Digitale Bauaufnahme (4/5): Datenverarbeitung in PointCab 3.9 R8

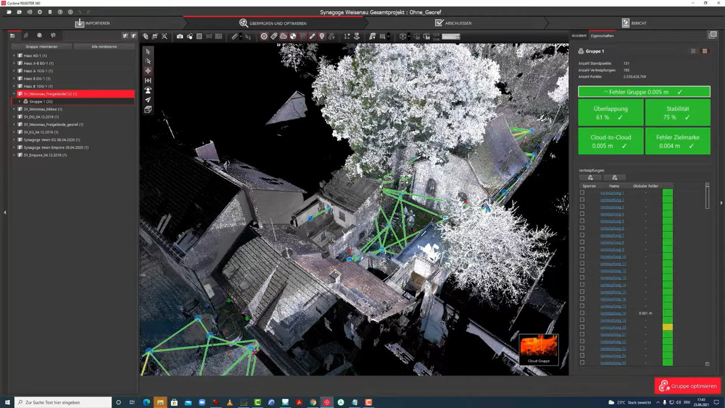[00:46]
Zur Erinnerung, das ist unser Gesamtprojekt aus InRegister, welches wir hier abgeschlossen haben und exportiert haben.
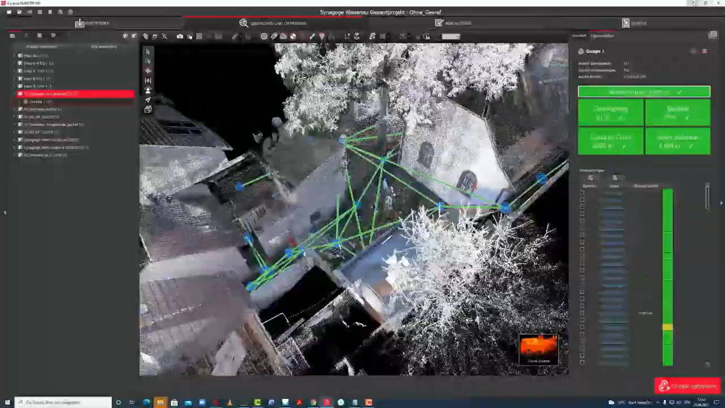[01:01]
Und die exportierten Punktwolken haben wir hier noch einmal ein bisschen sortiert, nach der Kampagne vom 12.
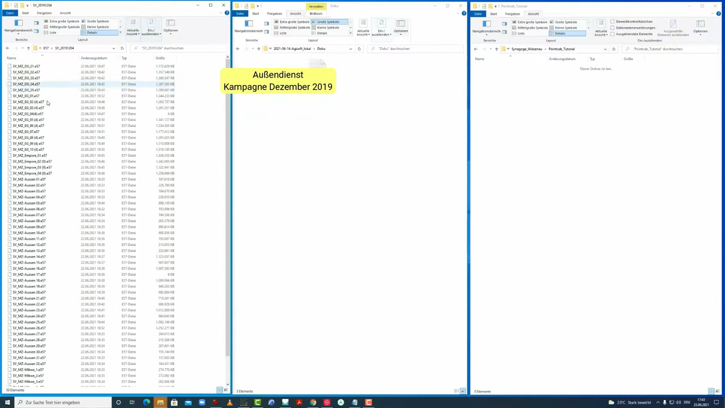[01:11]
Dezember 2019 und nach der Kampagne vom April, weil uns hier nochmal der Innenraum der Leergeräumte interessieren wird.
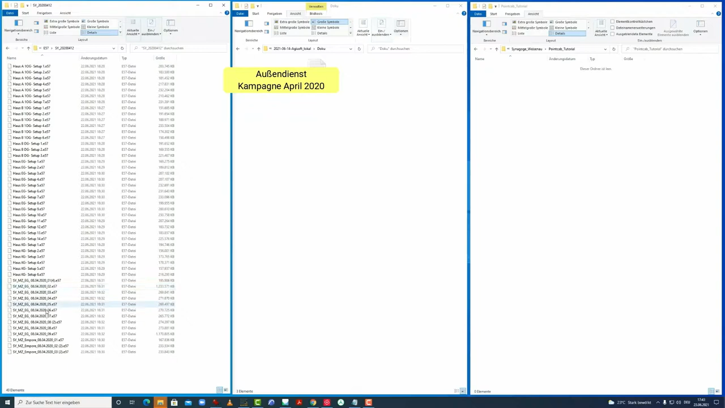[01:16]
Für die Georeferenzierung, die im Punktwolken aus der Georeferenzierung liegen hier noch einmal nicht sortiert vor. Die Punktwolke hier ist im letzten
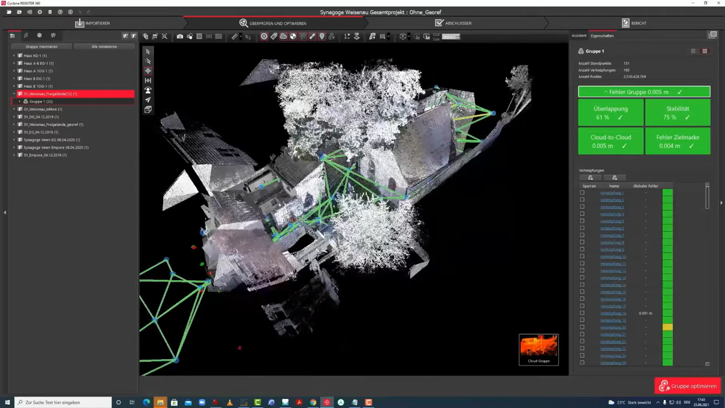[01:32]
Schritt georeferenziert worden mit dieser Kampagne vom Juni 2020,
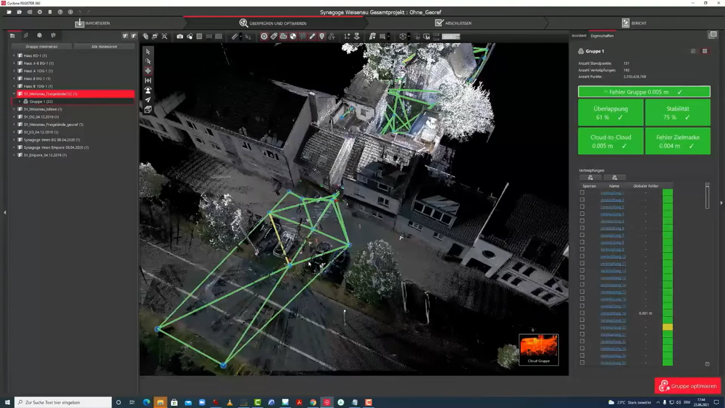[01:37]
wo wir uns hier im vorderen Bereich befunden haben.
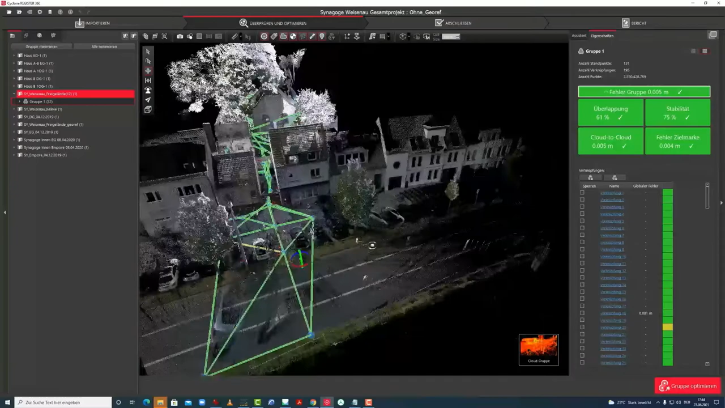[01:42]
Und insofern ist das gesamte Projekt hier bereits registriert und georeferenziert.
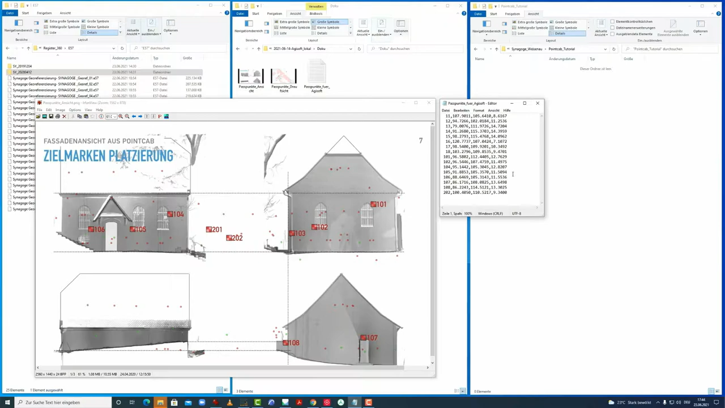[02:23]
damit wir die Referenzpunkte nochmal besser setzen konnten in den Bildern. Und zum anderen hatten wir auch hier für die Zielmarken die Koordinaten aus unserem lokalen System.
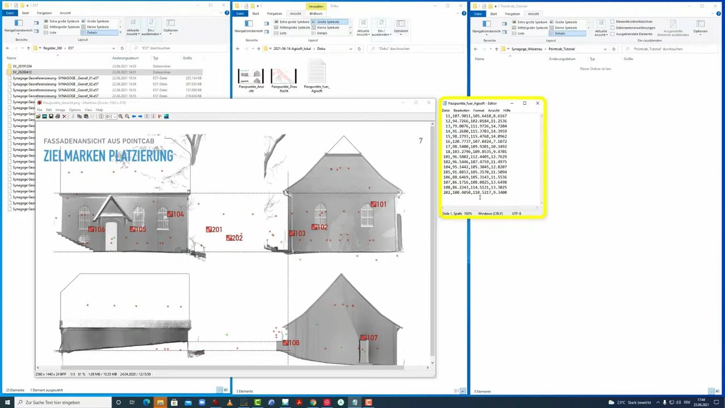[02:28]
Das heißt, wenn wir uns das hier anschauen, dann haben wir hier über die Markierungen und die Projektionen dem Bildverband neu ausgerichtet und eine dichte Punktwolke berechnet,
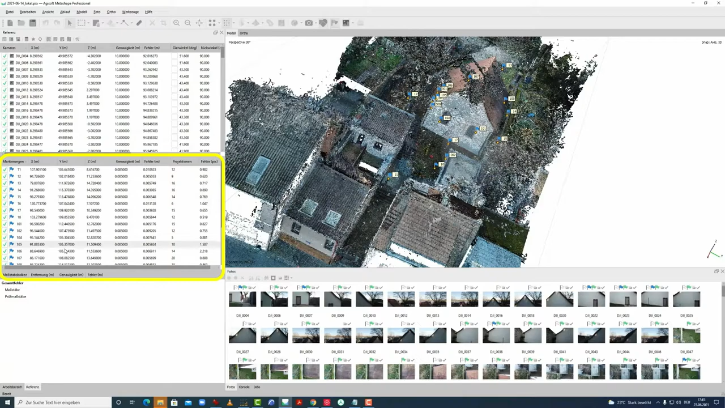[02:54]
die jetzt im Maßstab ist und auch ausgerichtet an unserem lokalen System, weil wir die Referenzen hier eingeladen haben und den Bildverband daran ausgerichtet haben. Normalerweise liegen Punktwolken nicht im Maßstab und in unserem Fall durch unsere Tachymeterarbeit und die Erfassung der Koordinaten für die einzelnen Zielmarken an dem Gebäude,
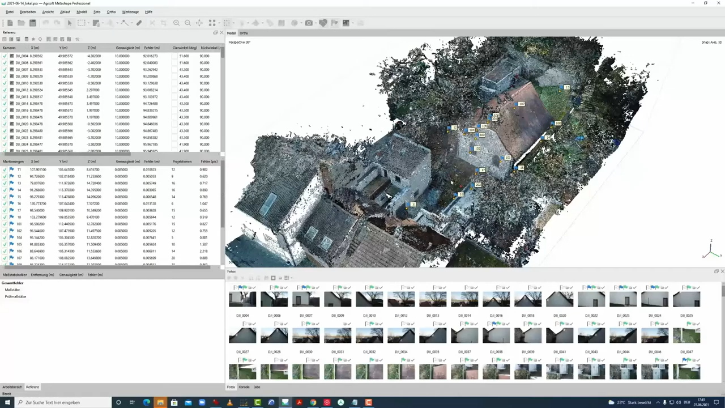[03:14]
konnten wir diese unstrukturierte Punktwolke bereits in Maßstab setzen und auch ausrichten.
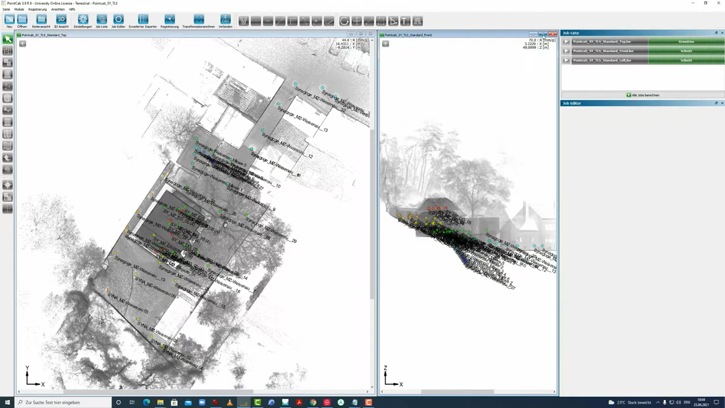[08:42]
Man kann auch hier sowas ganz groß aufziehen und kann jederzeit hier nochmal wieder wechseln zwischen der Reiter-Ansicht und Kachel-Ansicht.
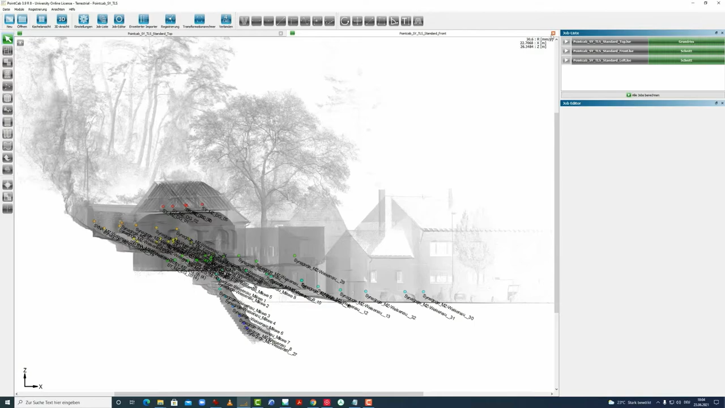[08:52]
Und sollten alle Fenster hier irgendwann mal zu sein, kann man unter Ansicht die Draufsicht, Vorder-Ansicht und Links-Ansicht nochmal aktivieren.
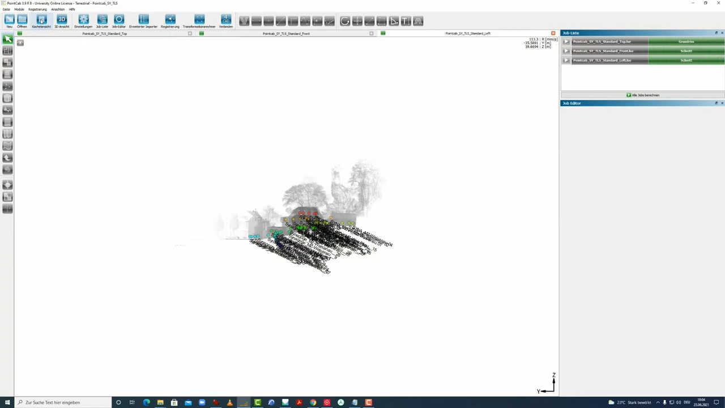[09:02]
Wenn man alle drei aktiviert hat, kann man wieder hier Kachel-Ansicht oder Reiter-Ansicht auswählen. Wir sehen, dass die Punktwolken, die wir jetzt hier importiert haben, eine farbliche Kodierung bekommen visuell. Die, die am tiefsten liegen hier im Abgang der Mikve, sind dunkelblau und die am höchsten liegen, haben die Farbe Rot. Das liegt daran, dass wir bei den Einstellungen bei Allgemein hier Scan-Kolorierung nach Höhe vorgenommen haben.
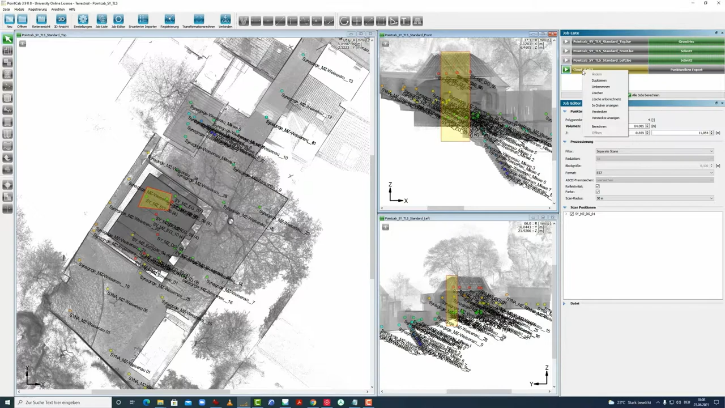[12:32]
welchen Bereich man exportieren will. Und dann sehen wir auch gleichzeitig, dass ein neuer Job angelegt worden ist, den wir jetzt auch hier umbenennen könnten. Und dem man auch sagen kann, welche Scans denn überhaupt jetzt hier berücksichtigt werden sollen bei dem Export. Und das haben wir hier schon mit dem Auswahlfenster gemacht. Und dann bei der Datei hätten hier oben bei der Prozessierung, sagt man noch, in welchem Format diese exportiert werden sollen. Und dann kann man das Ganze anstoßen und dann landen diese Punktwolken hier in den Ordner 3D,
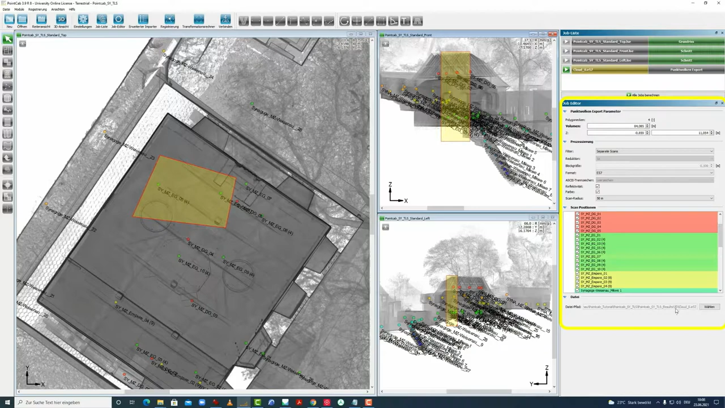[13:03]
den man hier nochmal sehen kann unter Results liegen nämlich 3D.